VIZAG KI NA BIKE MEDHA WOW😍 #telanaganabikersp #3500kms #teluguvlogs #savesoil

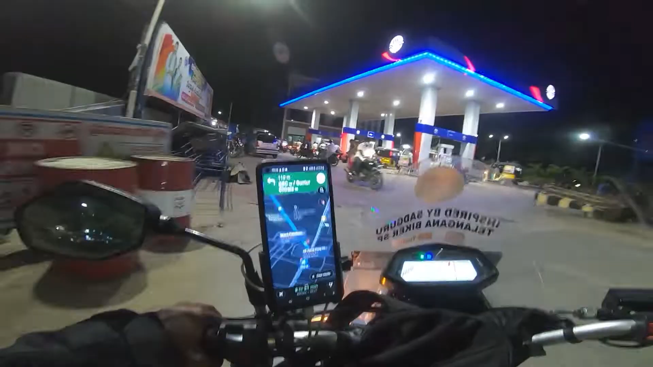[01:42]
బంకుల లైన్ చూడండి నేనైతే ముందుకెళ్ళి ఊపించుకుంటే ఇక్కడ లైన్ నిలవడం నా వల్ల కాదు పెట్రోల్ ఫ్రీగా వస్తూ రాయింది నాకు అర్థం కాదు ఇంతమంది ఉన్నది
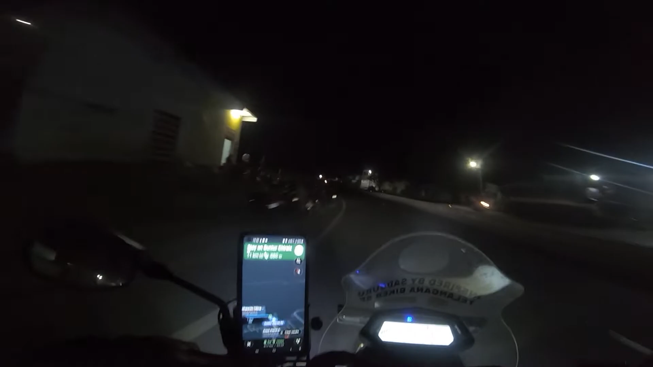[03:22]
తెలుస్తాయి కొట్టించుకుందాం పెట్రోల్ 1000 రూపీస్ పెట్రోల్ కొట్టించుకుంటే ఎంత దూరం పోతామో పోతాం నాకు తెలిసి ఇంకా 416 అంటే ఆల్మోస్ట్ రాజమండ్రి దాటేసి
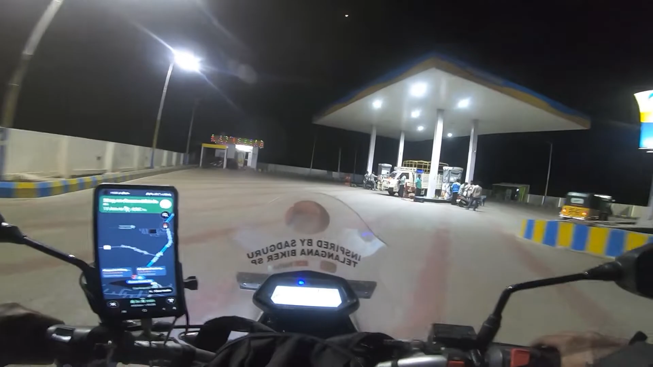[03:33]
వైజాగ్ ఇంకో 200 కిలోమీటర్లు 150 కిలోమీటర్లు ఆగిపోవాల్సి వస్తా
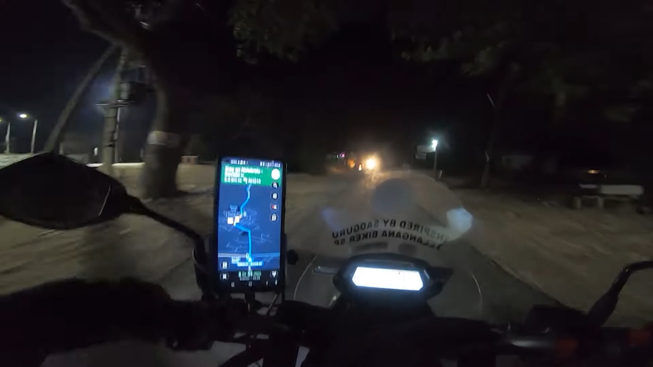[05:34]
వావ్, నేను తెనాలికి దగ్గర దాకా వచ్చేసా.
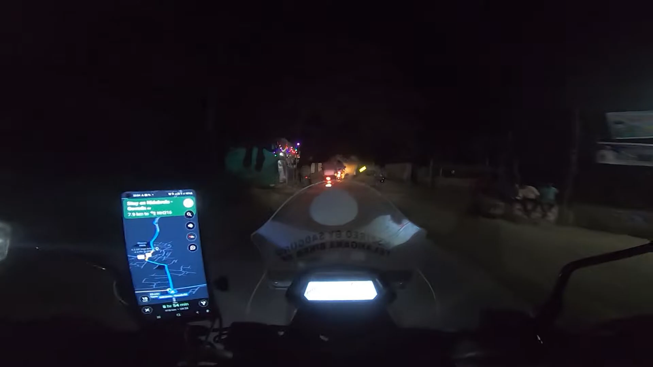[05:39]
ఈ గూగుల్ దాలి ఇప్పటికి చెప్పింది 3 సార్లు.
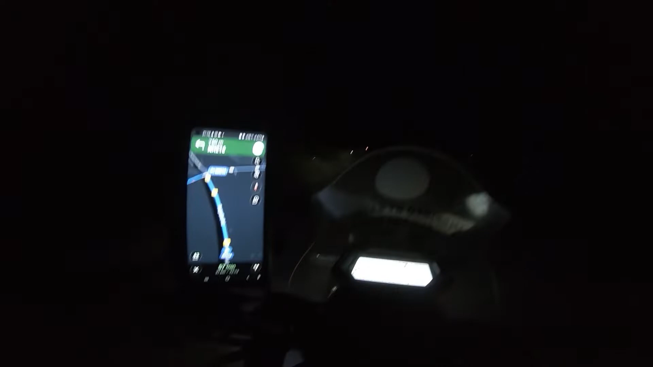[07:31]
దగ్గర దగ్గర లాస్ట్ 7-8 కిలోమీటర్స్ నుంచి. నా పక్కన ఒక బ్లాక్ లైన్ కనిపిస్తుంది, ఇక్కడ అదంతా ఒక కెనాల్ కాలువ.
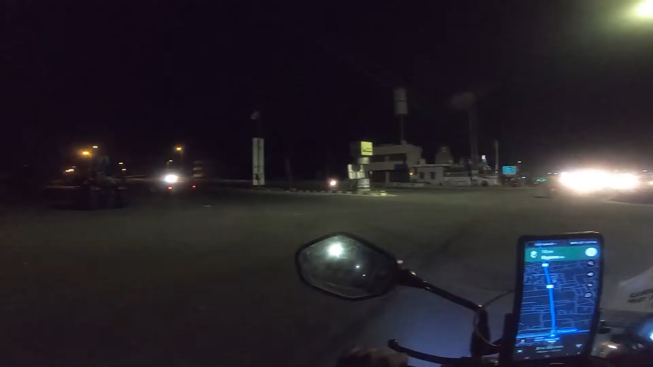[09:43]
కృష్ణ యూనివర్సిటీ మచిలీపట్నం అంట, లోపల పెద్ద బిల్డింగ్ అనిపించింది, అదే కావచ్చు.
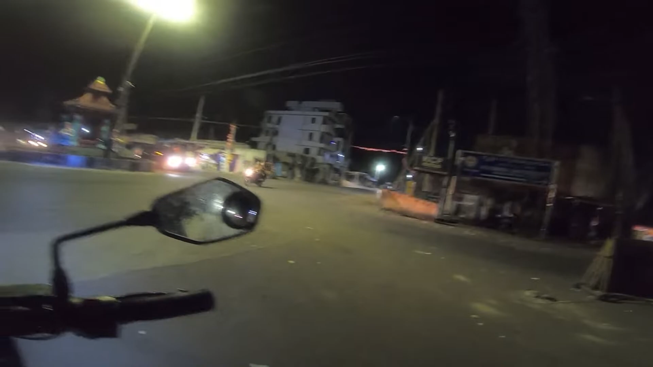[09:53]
పెద్ద యూనివర్సిటీ లాంటిది కనబడ్డది పెద్దది, అదే కావచ్చు. 5021003 ఇక్కడ పిన్ నెంబర్. సో ఇది స్ట్రైట్ వెళ్ళమంటుంది గూగుల్ తల్లి.
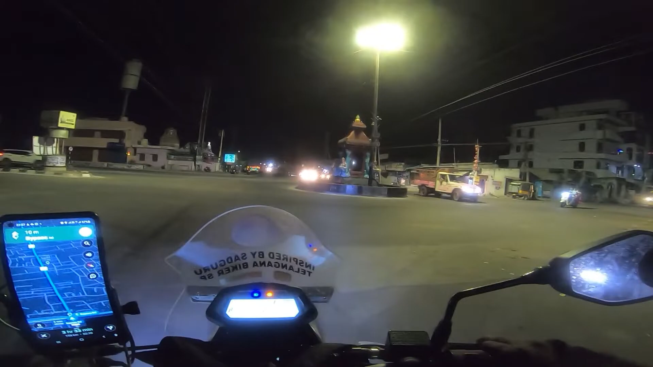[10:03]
సో ఈ మచిలీపట్నం చూరస్తా నేను. ఇదంతా సిగ్నల్ లేదు, ఏమీ లేదు.
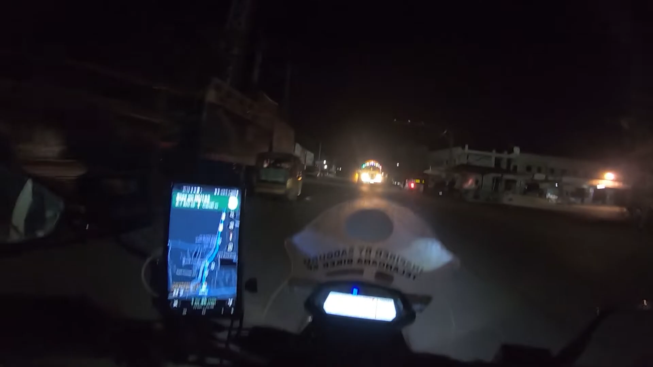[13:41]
NH165 ఈ రోడ్లన్నా కొంచెం బాగుంటాయేమో చూడాలి. వెరీ గుడ్ మార్నింగ్ ఫ్రమ్ రావులపాలెం. రావులపాలెం ఎక్కడ అనుకుంటారా? రాజమండ్రి నుంచి ఒక 30 కిలోమీటర్ ముందే ఉంది.
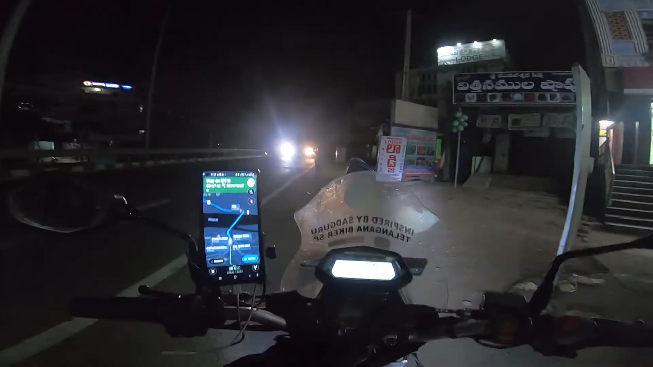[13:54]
రాజమండ్రి దగ్గర దాకా కూడా వెళ్ళలేదు, దగ్గర దాకా అంటే 30 కిలోమీటర్స్ కూడా దగ్గర దాకా వచ్చినాం.
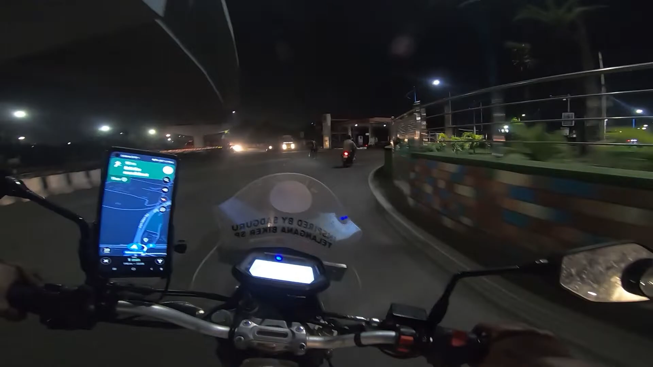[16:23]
సో రైల్వే స్టేషన్కి చాలా దగ్గరలో ఉన్నాం.
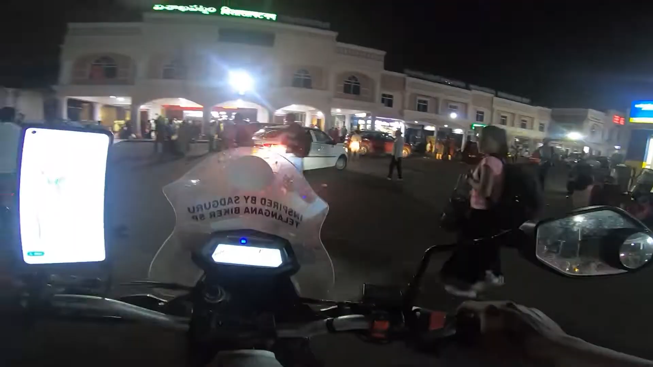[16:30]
ఏడున్నాడు ఈ నల్ల మనిషి.
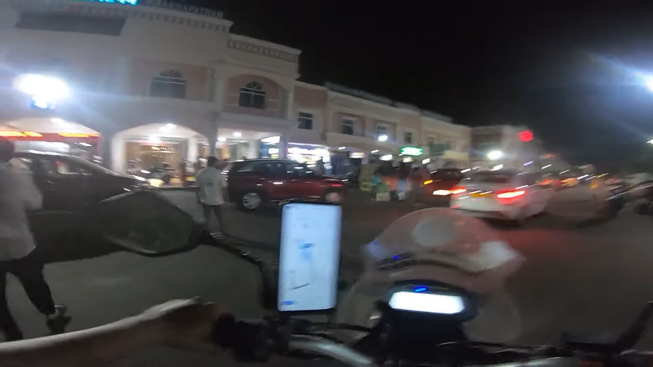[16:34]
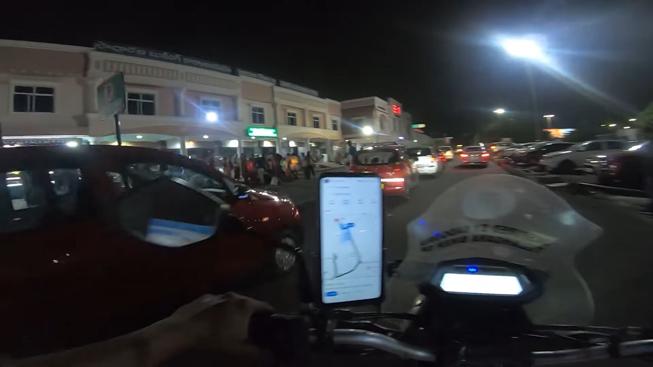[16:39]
విశాఖపట్నం రైల్వే స్టేషన్ లోపల కూడా మన బండి తిరుగుతుంది.
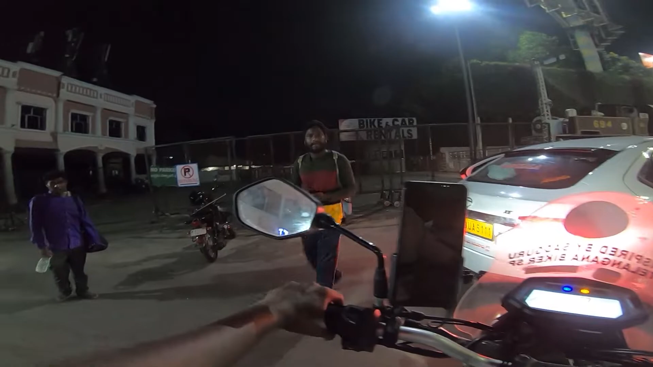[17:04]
అటు సైడ్ పోయినా. గూగుల్ తల్లికి రైల్వే స్టేషన్ అని చూపిస్తే అదే పెట్టింది.